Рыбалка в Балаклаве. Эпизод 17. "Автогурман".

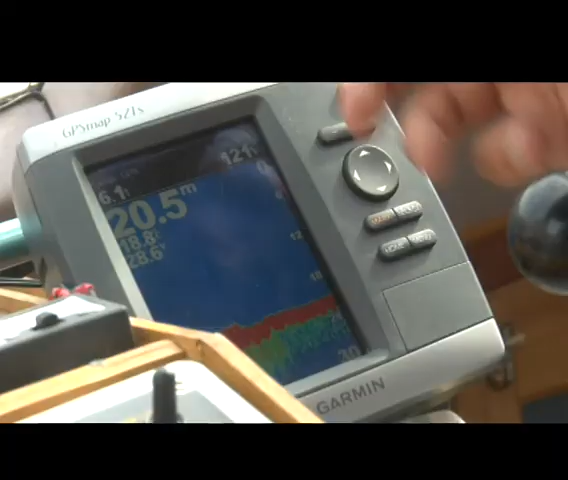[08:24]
On screen: depth 20.5 m
А это он показывает глубину до дна, это, да?
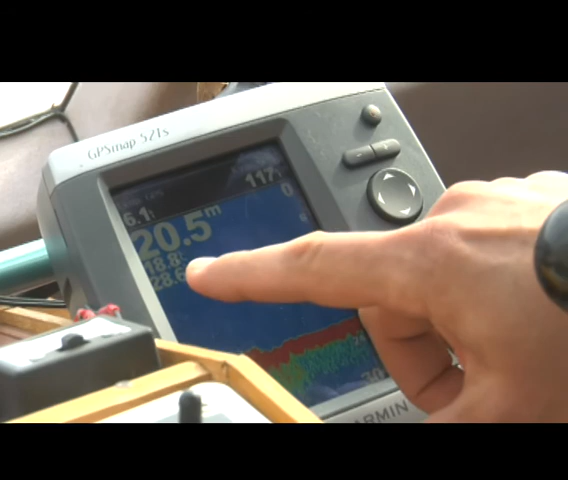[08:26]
On screen: depth 20.5 m
Это глубина до дна, температура воды 18,8. А это напряжение в сети бортовое.
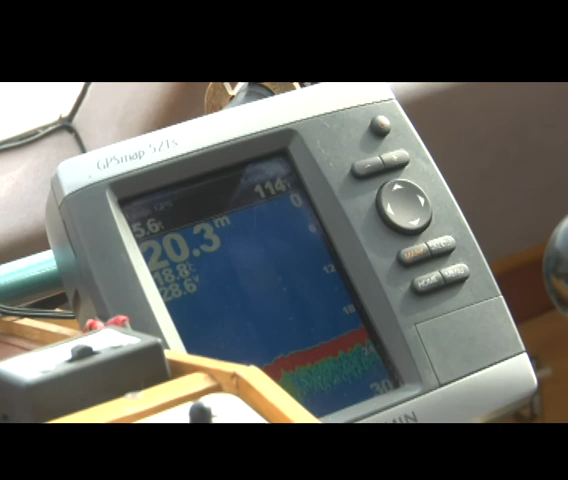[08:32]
On screen: depth 20.3 m
Понятно. Скорость катера 6 узлов, вот 5,8, 5,9, курс 120 градусов.